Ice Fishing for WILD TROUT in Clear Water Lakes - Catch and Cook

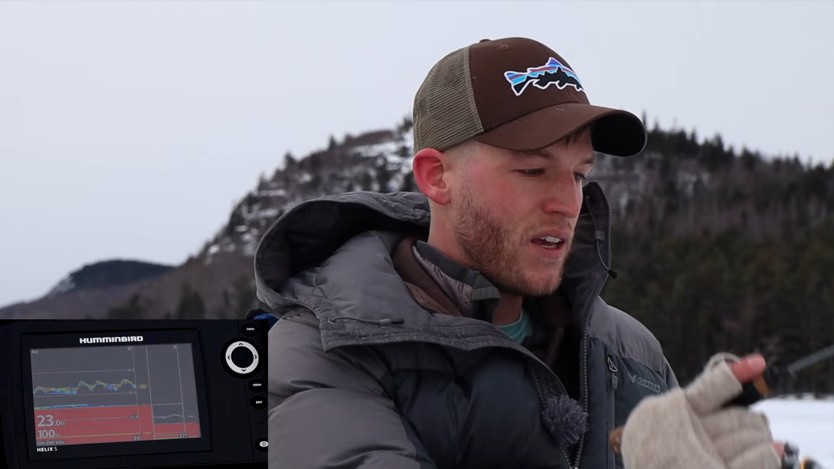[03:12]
Today, as I mentioned, we're fishing for lake trout.
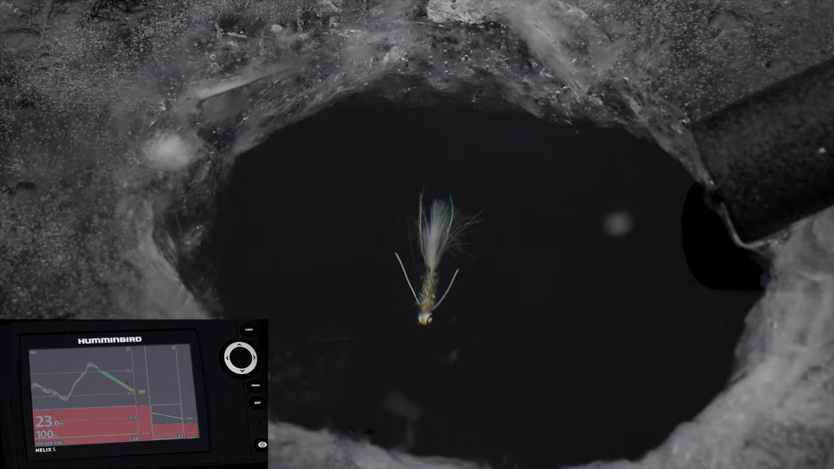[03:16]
So I'm just gonna be jigging today and decide to go with the white, switch it up from my normal chartreuse.
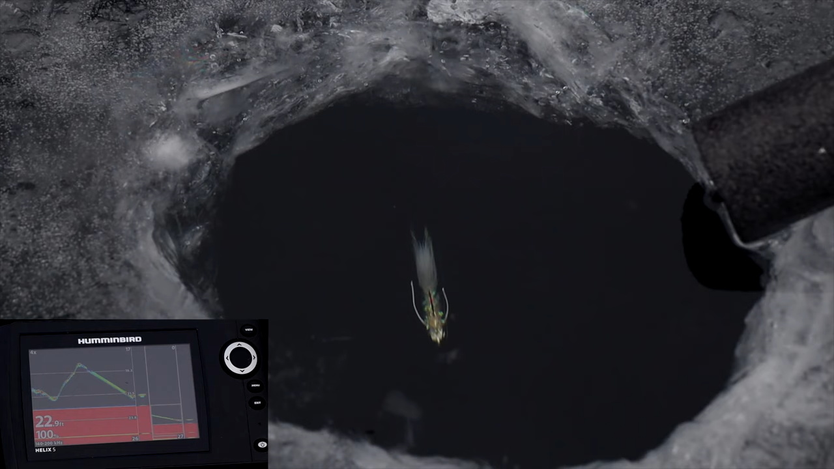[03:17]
We are fishing 23 feet of water.
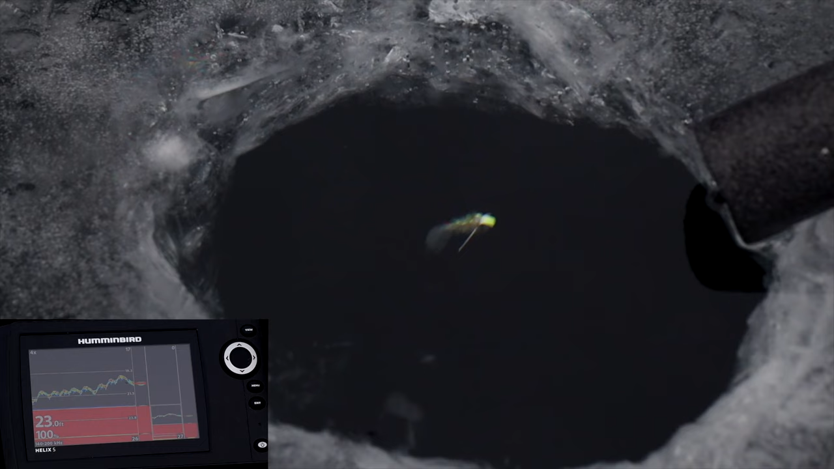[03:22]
I haven't seen anything yet, but that really doesn't mean a whole lot. So, oh, never mind, there's a fish here.